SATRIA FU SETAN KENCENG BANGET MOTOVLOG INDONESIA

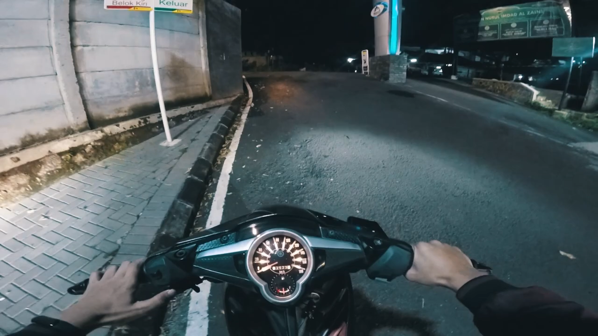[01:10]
Modar. Anjing feelnya enakan pakai motor gua, posisi readingnya cuman powernya gilaan motornya si Richard.
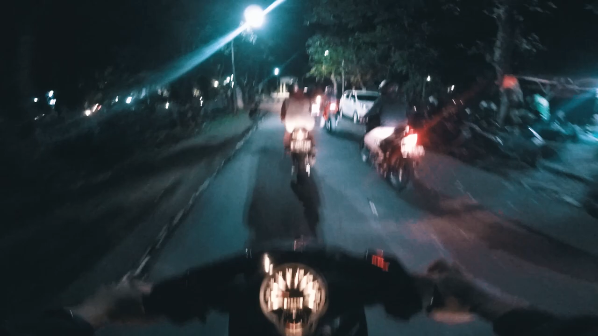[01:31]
Ini mobil kok ke kanan sih, si toloi mau kemana boy? Ih ngasihannya ke kanan tapi beloknya ke kiri, idiot.
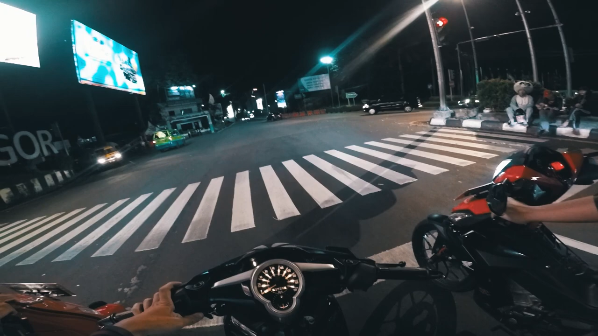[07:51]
Tuh, udah terabas semua. Mau yang lainnya mana anjir? Di depan.
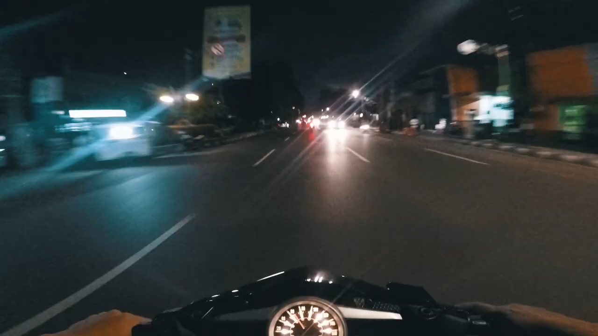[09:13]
Ketinggalan jauh gara-gara lampu merah. Kemancur dulu.